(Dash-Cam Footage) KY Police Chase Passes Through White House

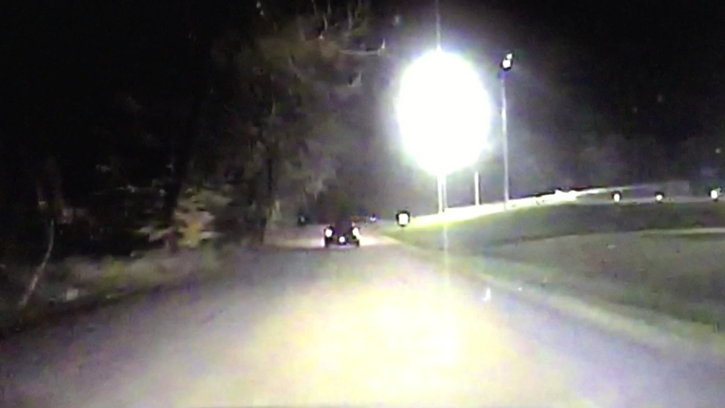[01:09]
Without lights or sirens, the White House police officer follows the vehicle down Wilkinson Lane, ending up at the back of the White House City Park.
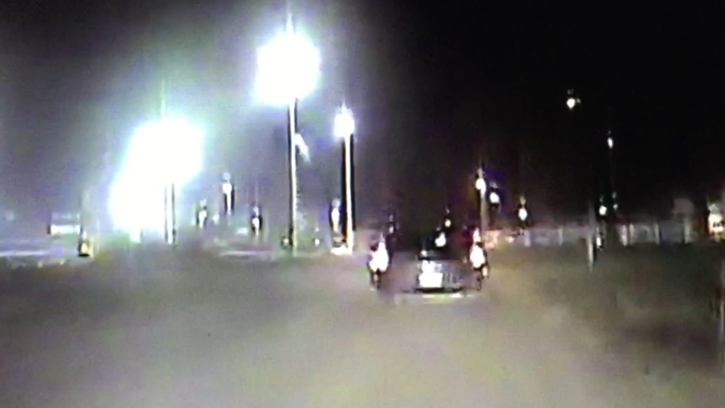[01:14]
With now two White House police officers behind the vehicle stops.
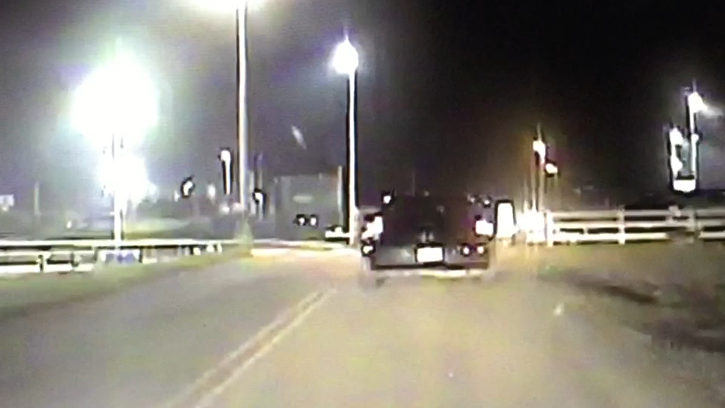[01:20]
The White House police then turn on their lights and attempt to make a traffic stop. And that's when the suspects hit the gas and take off. The suspects then pull onto the grass and do a donut, perhaps looking around for a way of escape.
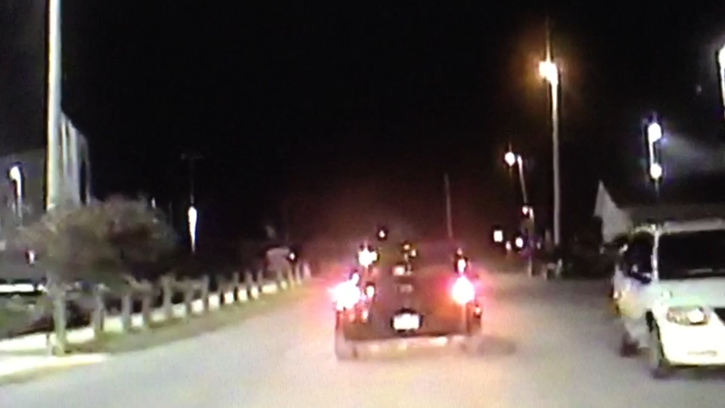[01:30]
After getting their bearings, the suspects then head towards the front of the park, which was full of people. A White House police officer, showing great constraint, immediately turn off their lights and sirens and back off from the pursuit, following from a safe distance. The officers did not want to jeopardize any of the lives of citizens who happened to be in the park. Hey, discontinue, discontinue. We are not going to chase him through the park.